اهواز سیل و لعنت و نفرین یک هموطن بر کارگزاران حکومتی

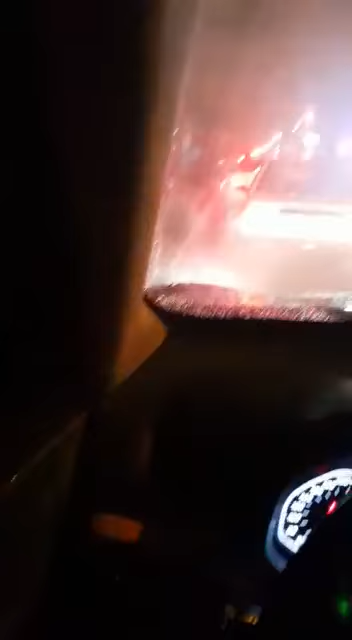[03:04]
نگاه کن ماشین یه روغه هست نگاه کن چه بازش
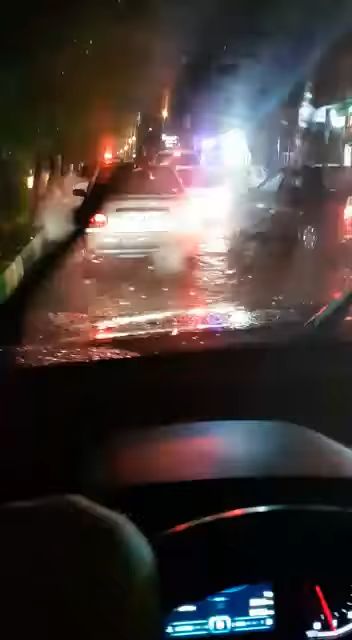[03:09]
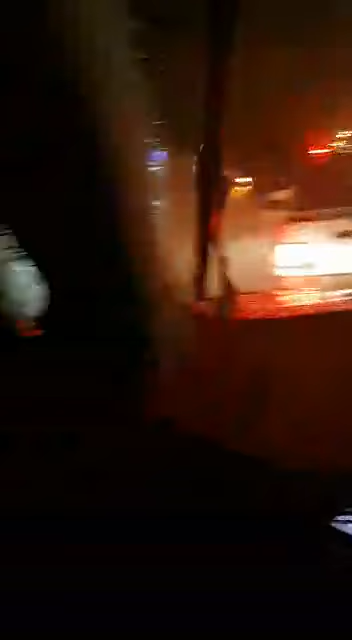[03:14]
الان باید این یعنی خوبش ماشین تا دمه تا وسط قشق میشه گفت در آب داشت اوه اوه روغه هست الان این هم الان خاموش بکن اوه خفی شد خدا لعنتتون کنه مسئول خدا لعنتتون کنه خدا
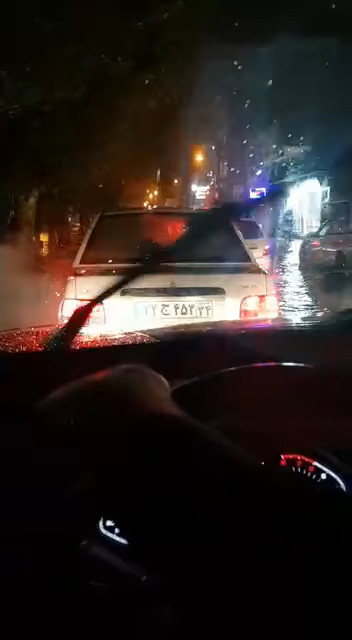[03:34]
لعنتتون کنه خدا لعنتتون کنه خدا از سرتون نگذره با این